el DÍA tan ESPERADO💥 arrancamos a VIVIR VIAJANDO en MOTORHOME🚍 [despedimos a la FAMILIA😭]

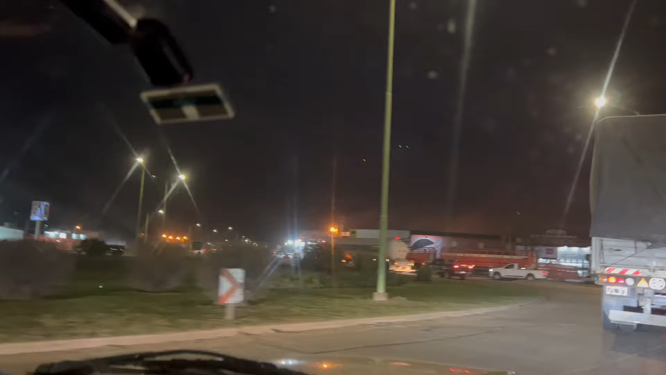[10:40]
Ciudad vecina, Saladillo, tan linda. ¿Cuánto nos quedan? ¿40 kilómetros o no? 50. 50. 50 kilómetros y llegamos. Se nos hizo de noche, así que la primera salida ya de noche. Pero bueno, muy lindo. Llegamos de noche, pero llegamos.
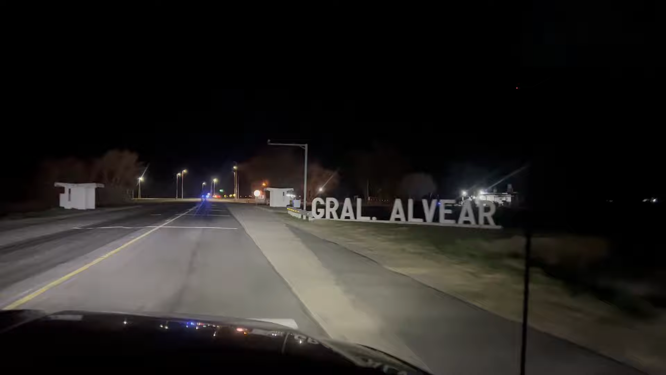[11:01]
Alvearcito. Alvear nos recibe con un radar. ¡Aplauso!
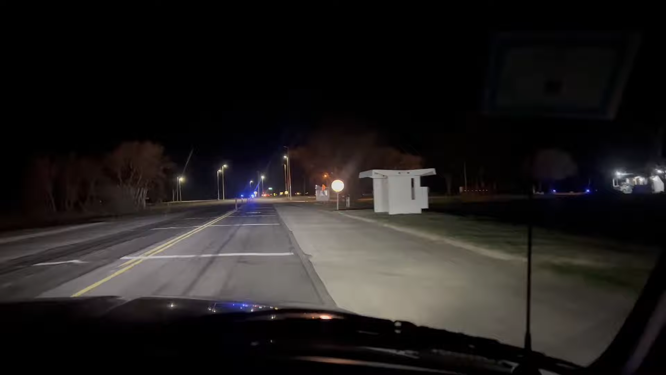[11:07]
¡Vamos, Alvear! Llegamos a nuestro primer destino nomás.
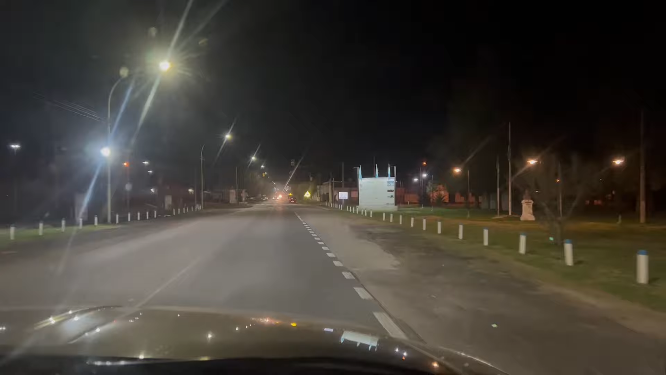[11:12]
Ojalá que puedan conocerlo, que vengan a visitarlo. Y está solo a 200, casi 260 kilómetros de la capital de la provincia de La Plata.